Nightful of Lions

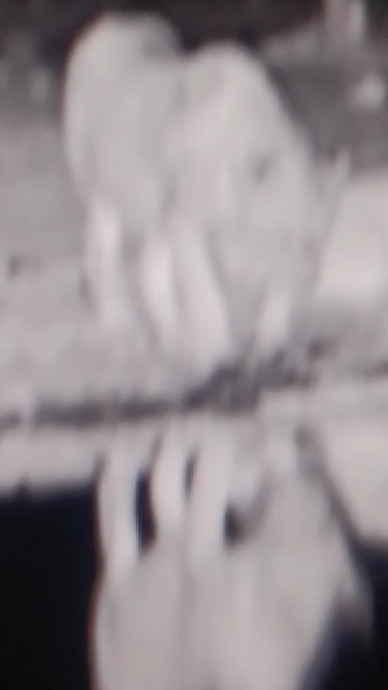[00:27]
Yes, they have started drinking water,
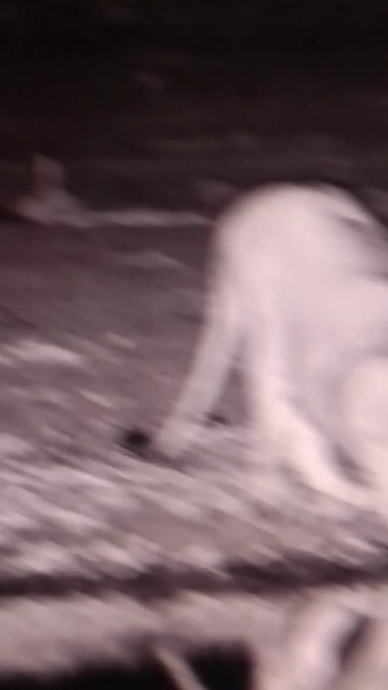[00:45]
The third one has also arrived.
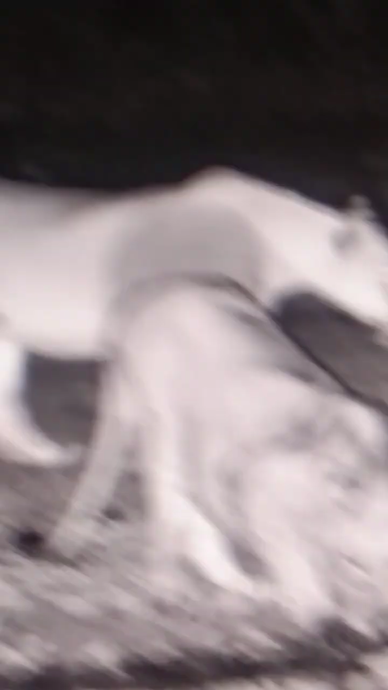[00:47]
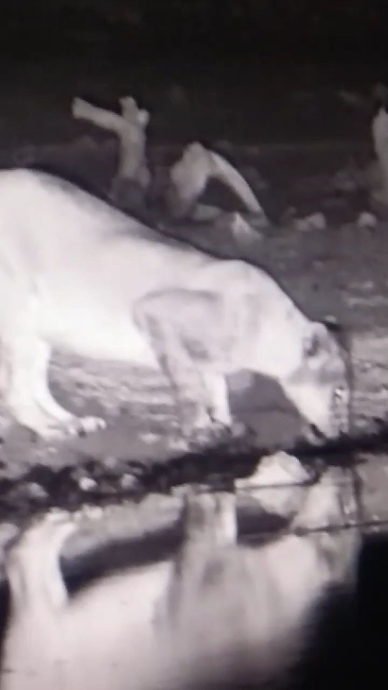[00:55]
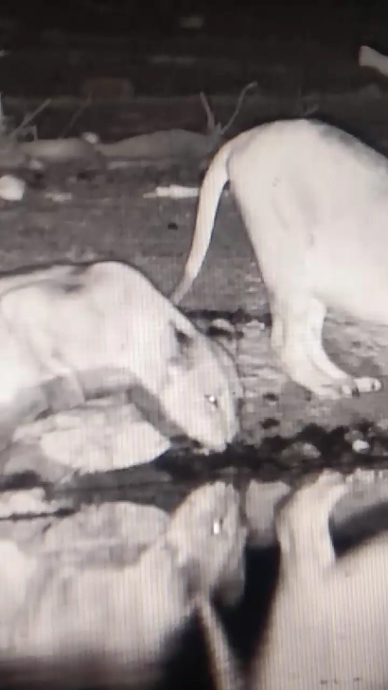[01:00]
All three have settled here to drink water.
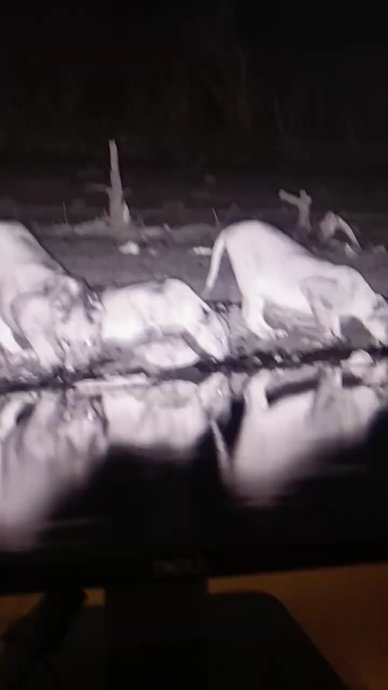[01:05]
This is at about 11.30 in the night at Safari Hoik,
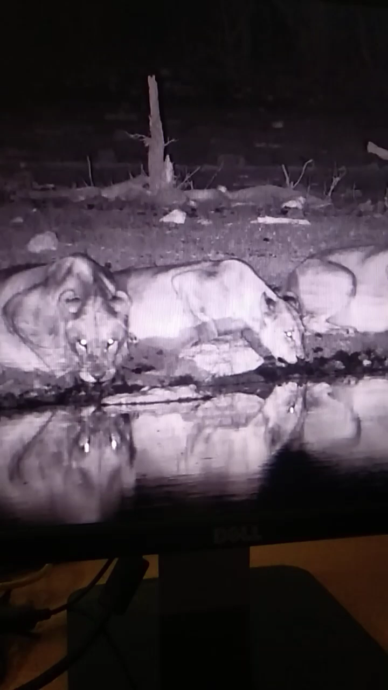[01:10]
Etosha Heights, private reserve, Etosha National Park, northern region. They continued drinking water for some five minutes and
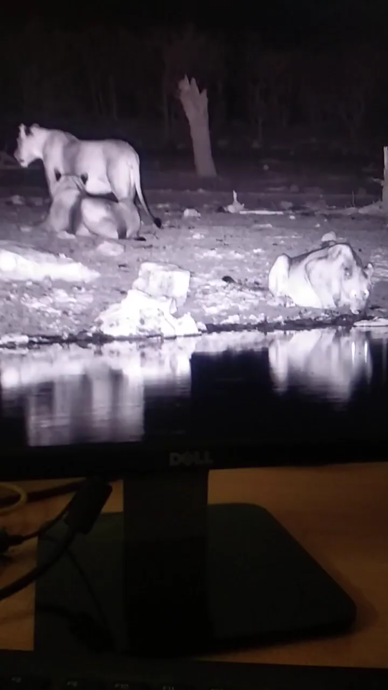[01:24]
then started moving back towards jungle. One of them sat here for rest. The other also sat while the third one is still drinking water.
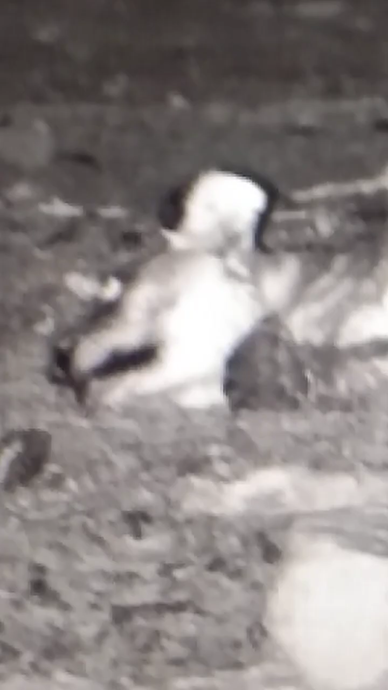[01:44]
In fact, one of them slept there for quite some time.
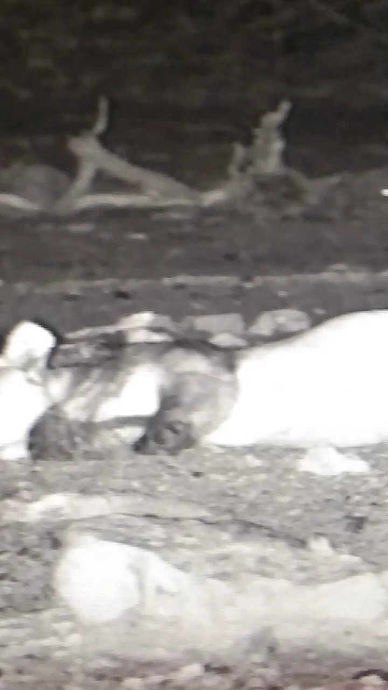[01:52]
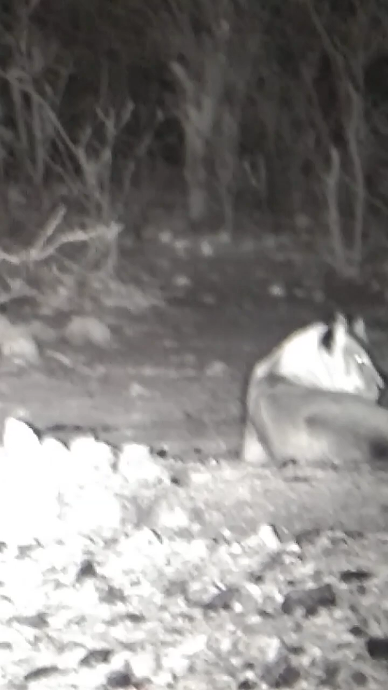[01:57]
Two others went some distance
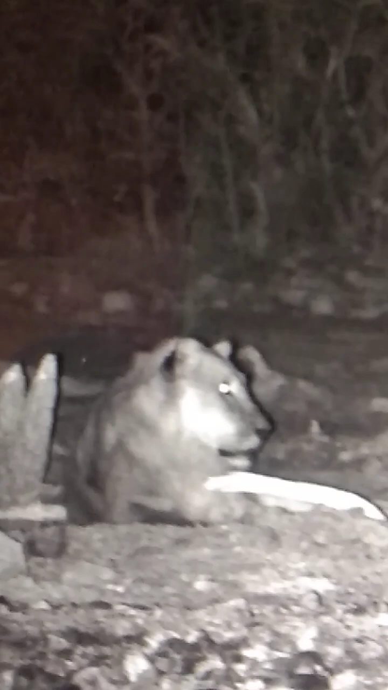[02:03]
and rested, though they are quite alert, not sleepy.
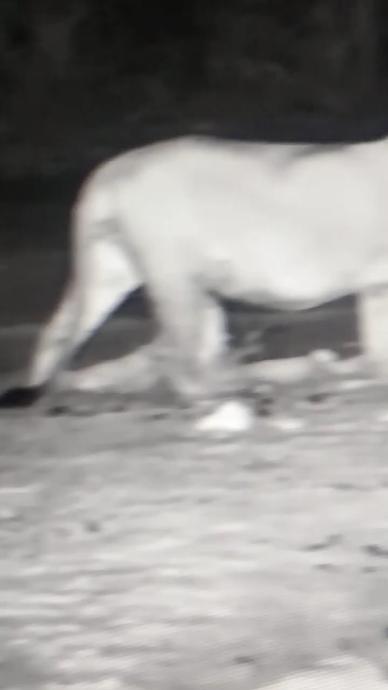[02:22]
Again, they returned towards the water hole.
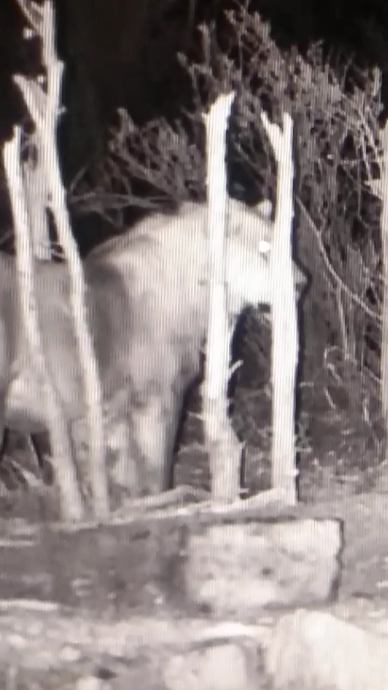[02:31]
This is around 12 o'clock. This is a male lion, young male, is going towards jungle.
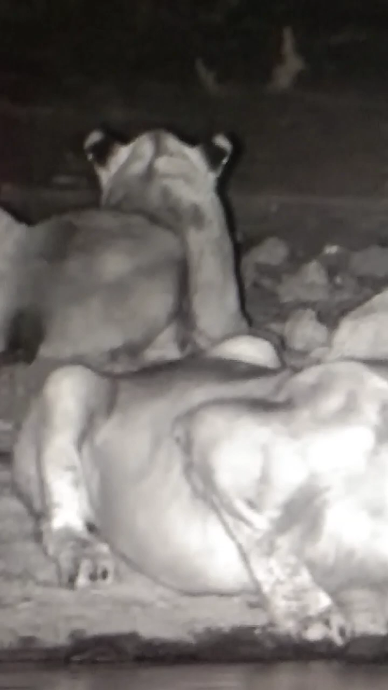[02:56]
Soon after, we see all four four at the water hole. One young male and three lioness.
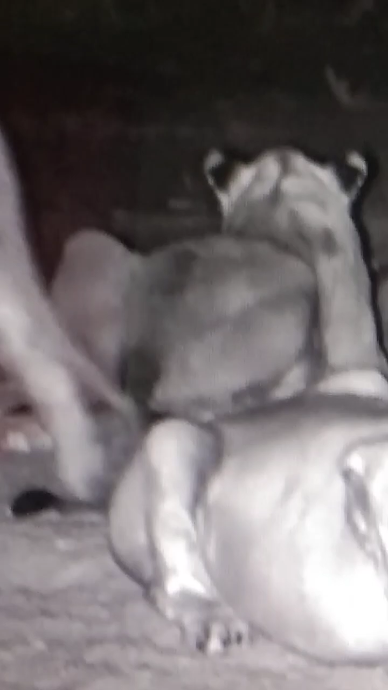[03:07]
All four are at the water hole.
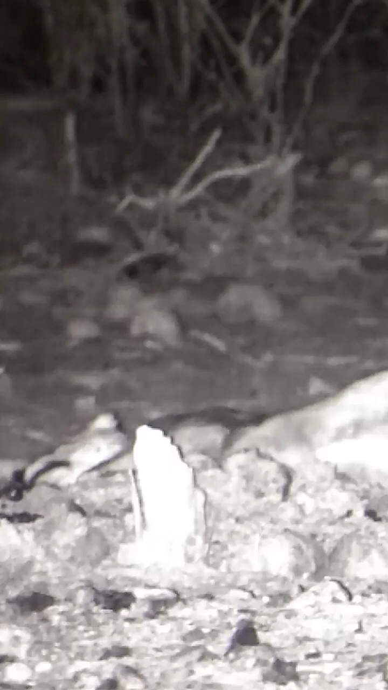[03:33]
but rested just some hundred feet away from the water hole. Drinking water at intervals looks like they had a very heavy dinner.
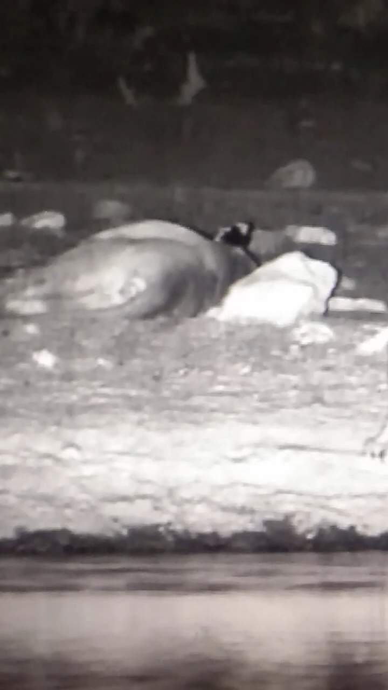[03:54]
The young male also would come frequently to drink water.
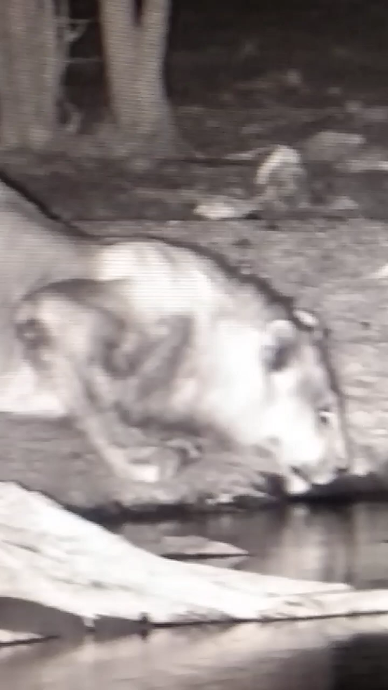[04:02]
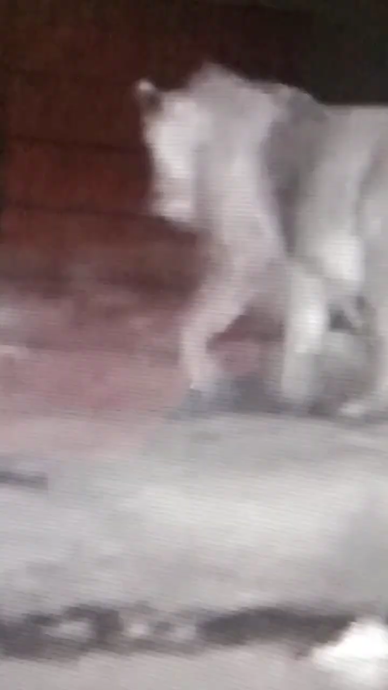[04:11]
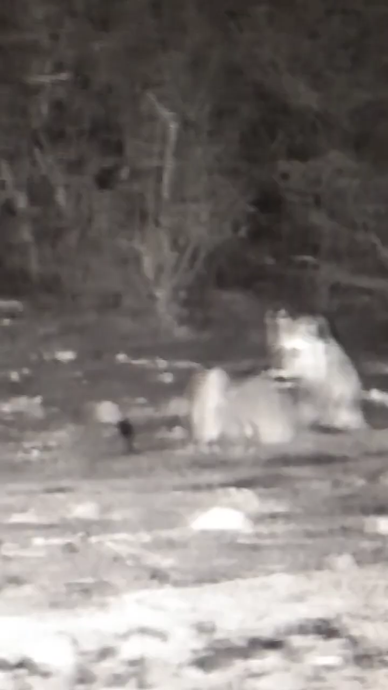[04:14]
The members are somewhat scattered, but they are all there, not going far. They are sort of patrolling the territory.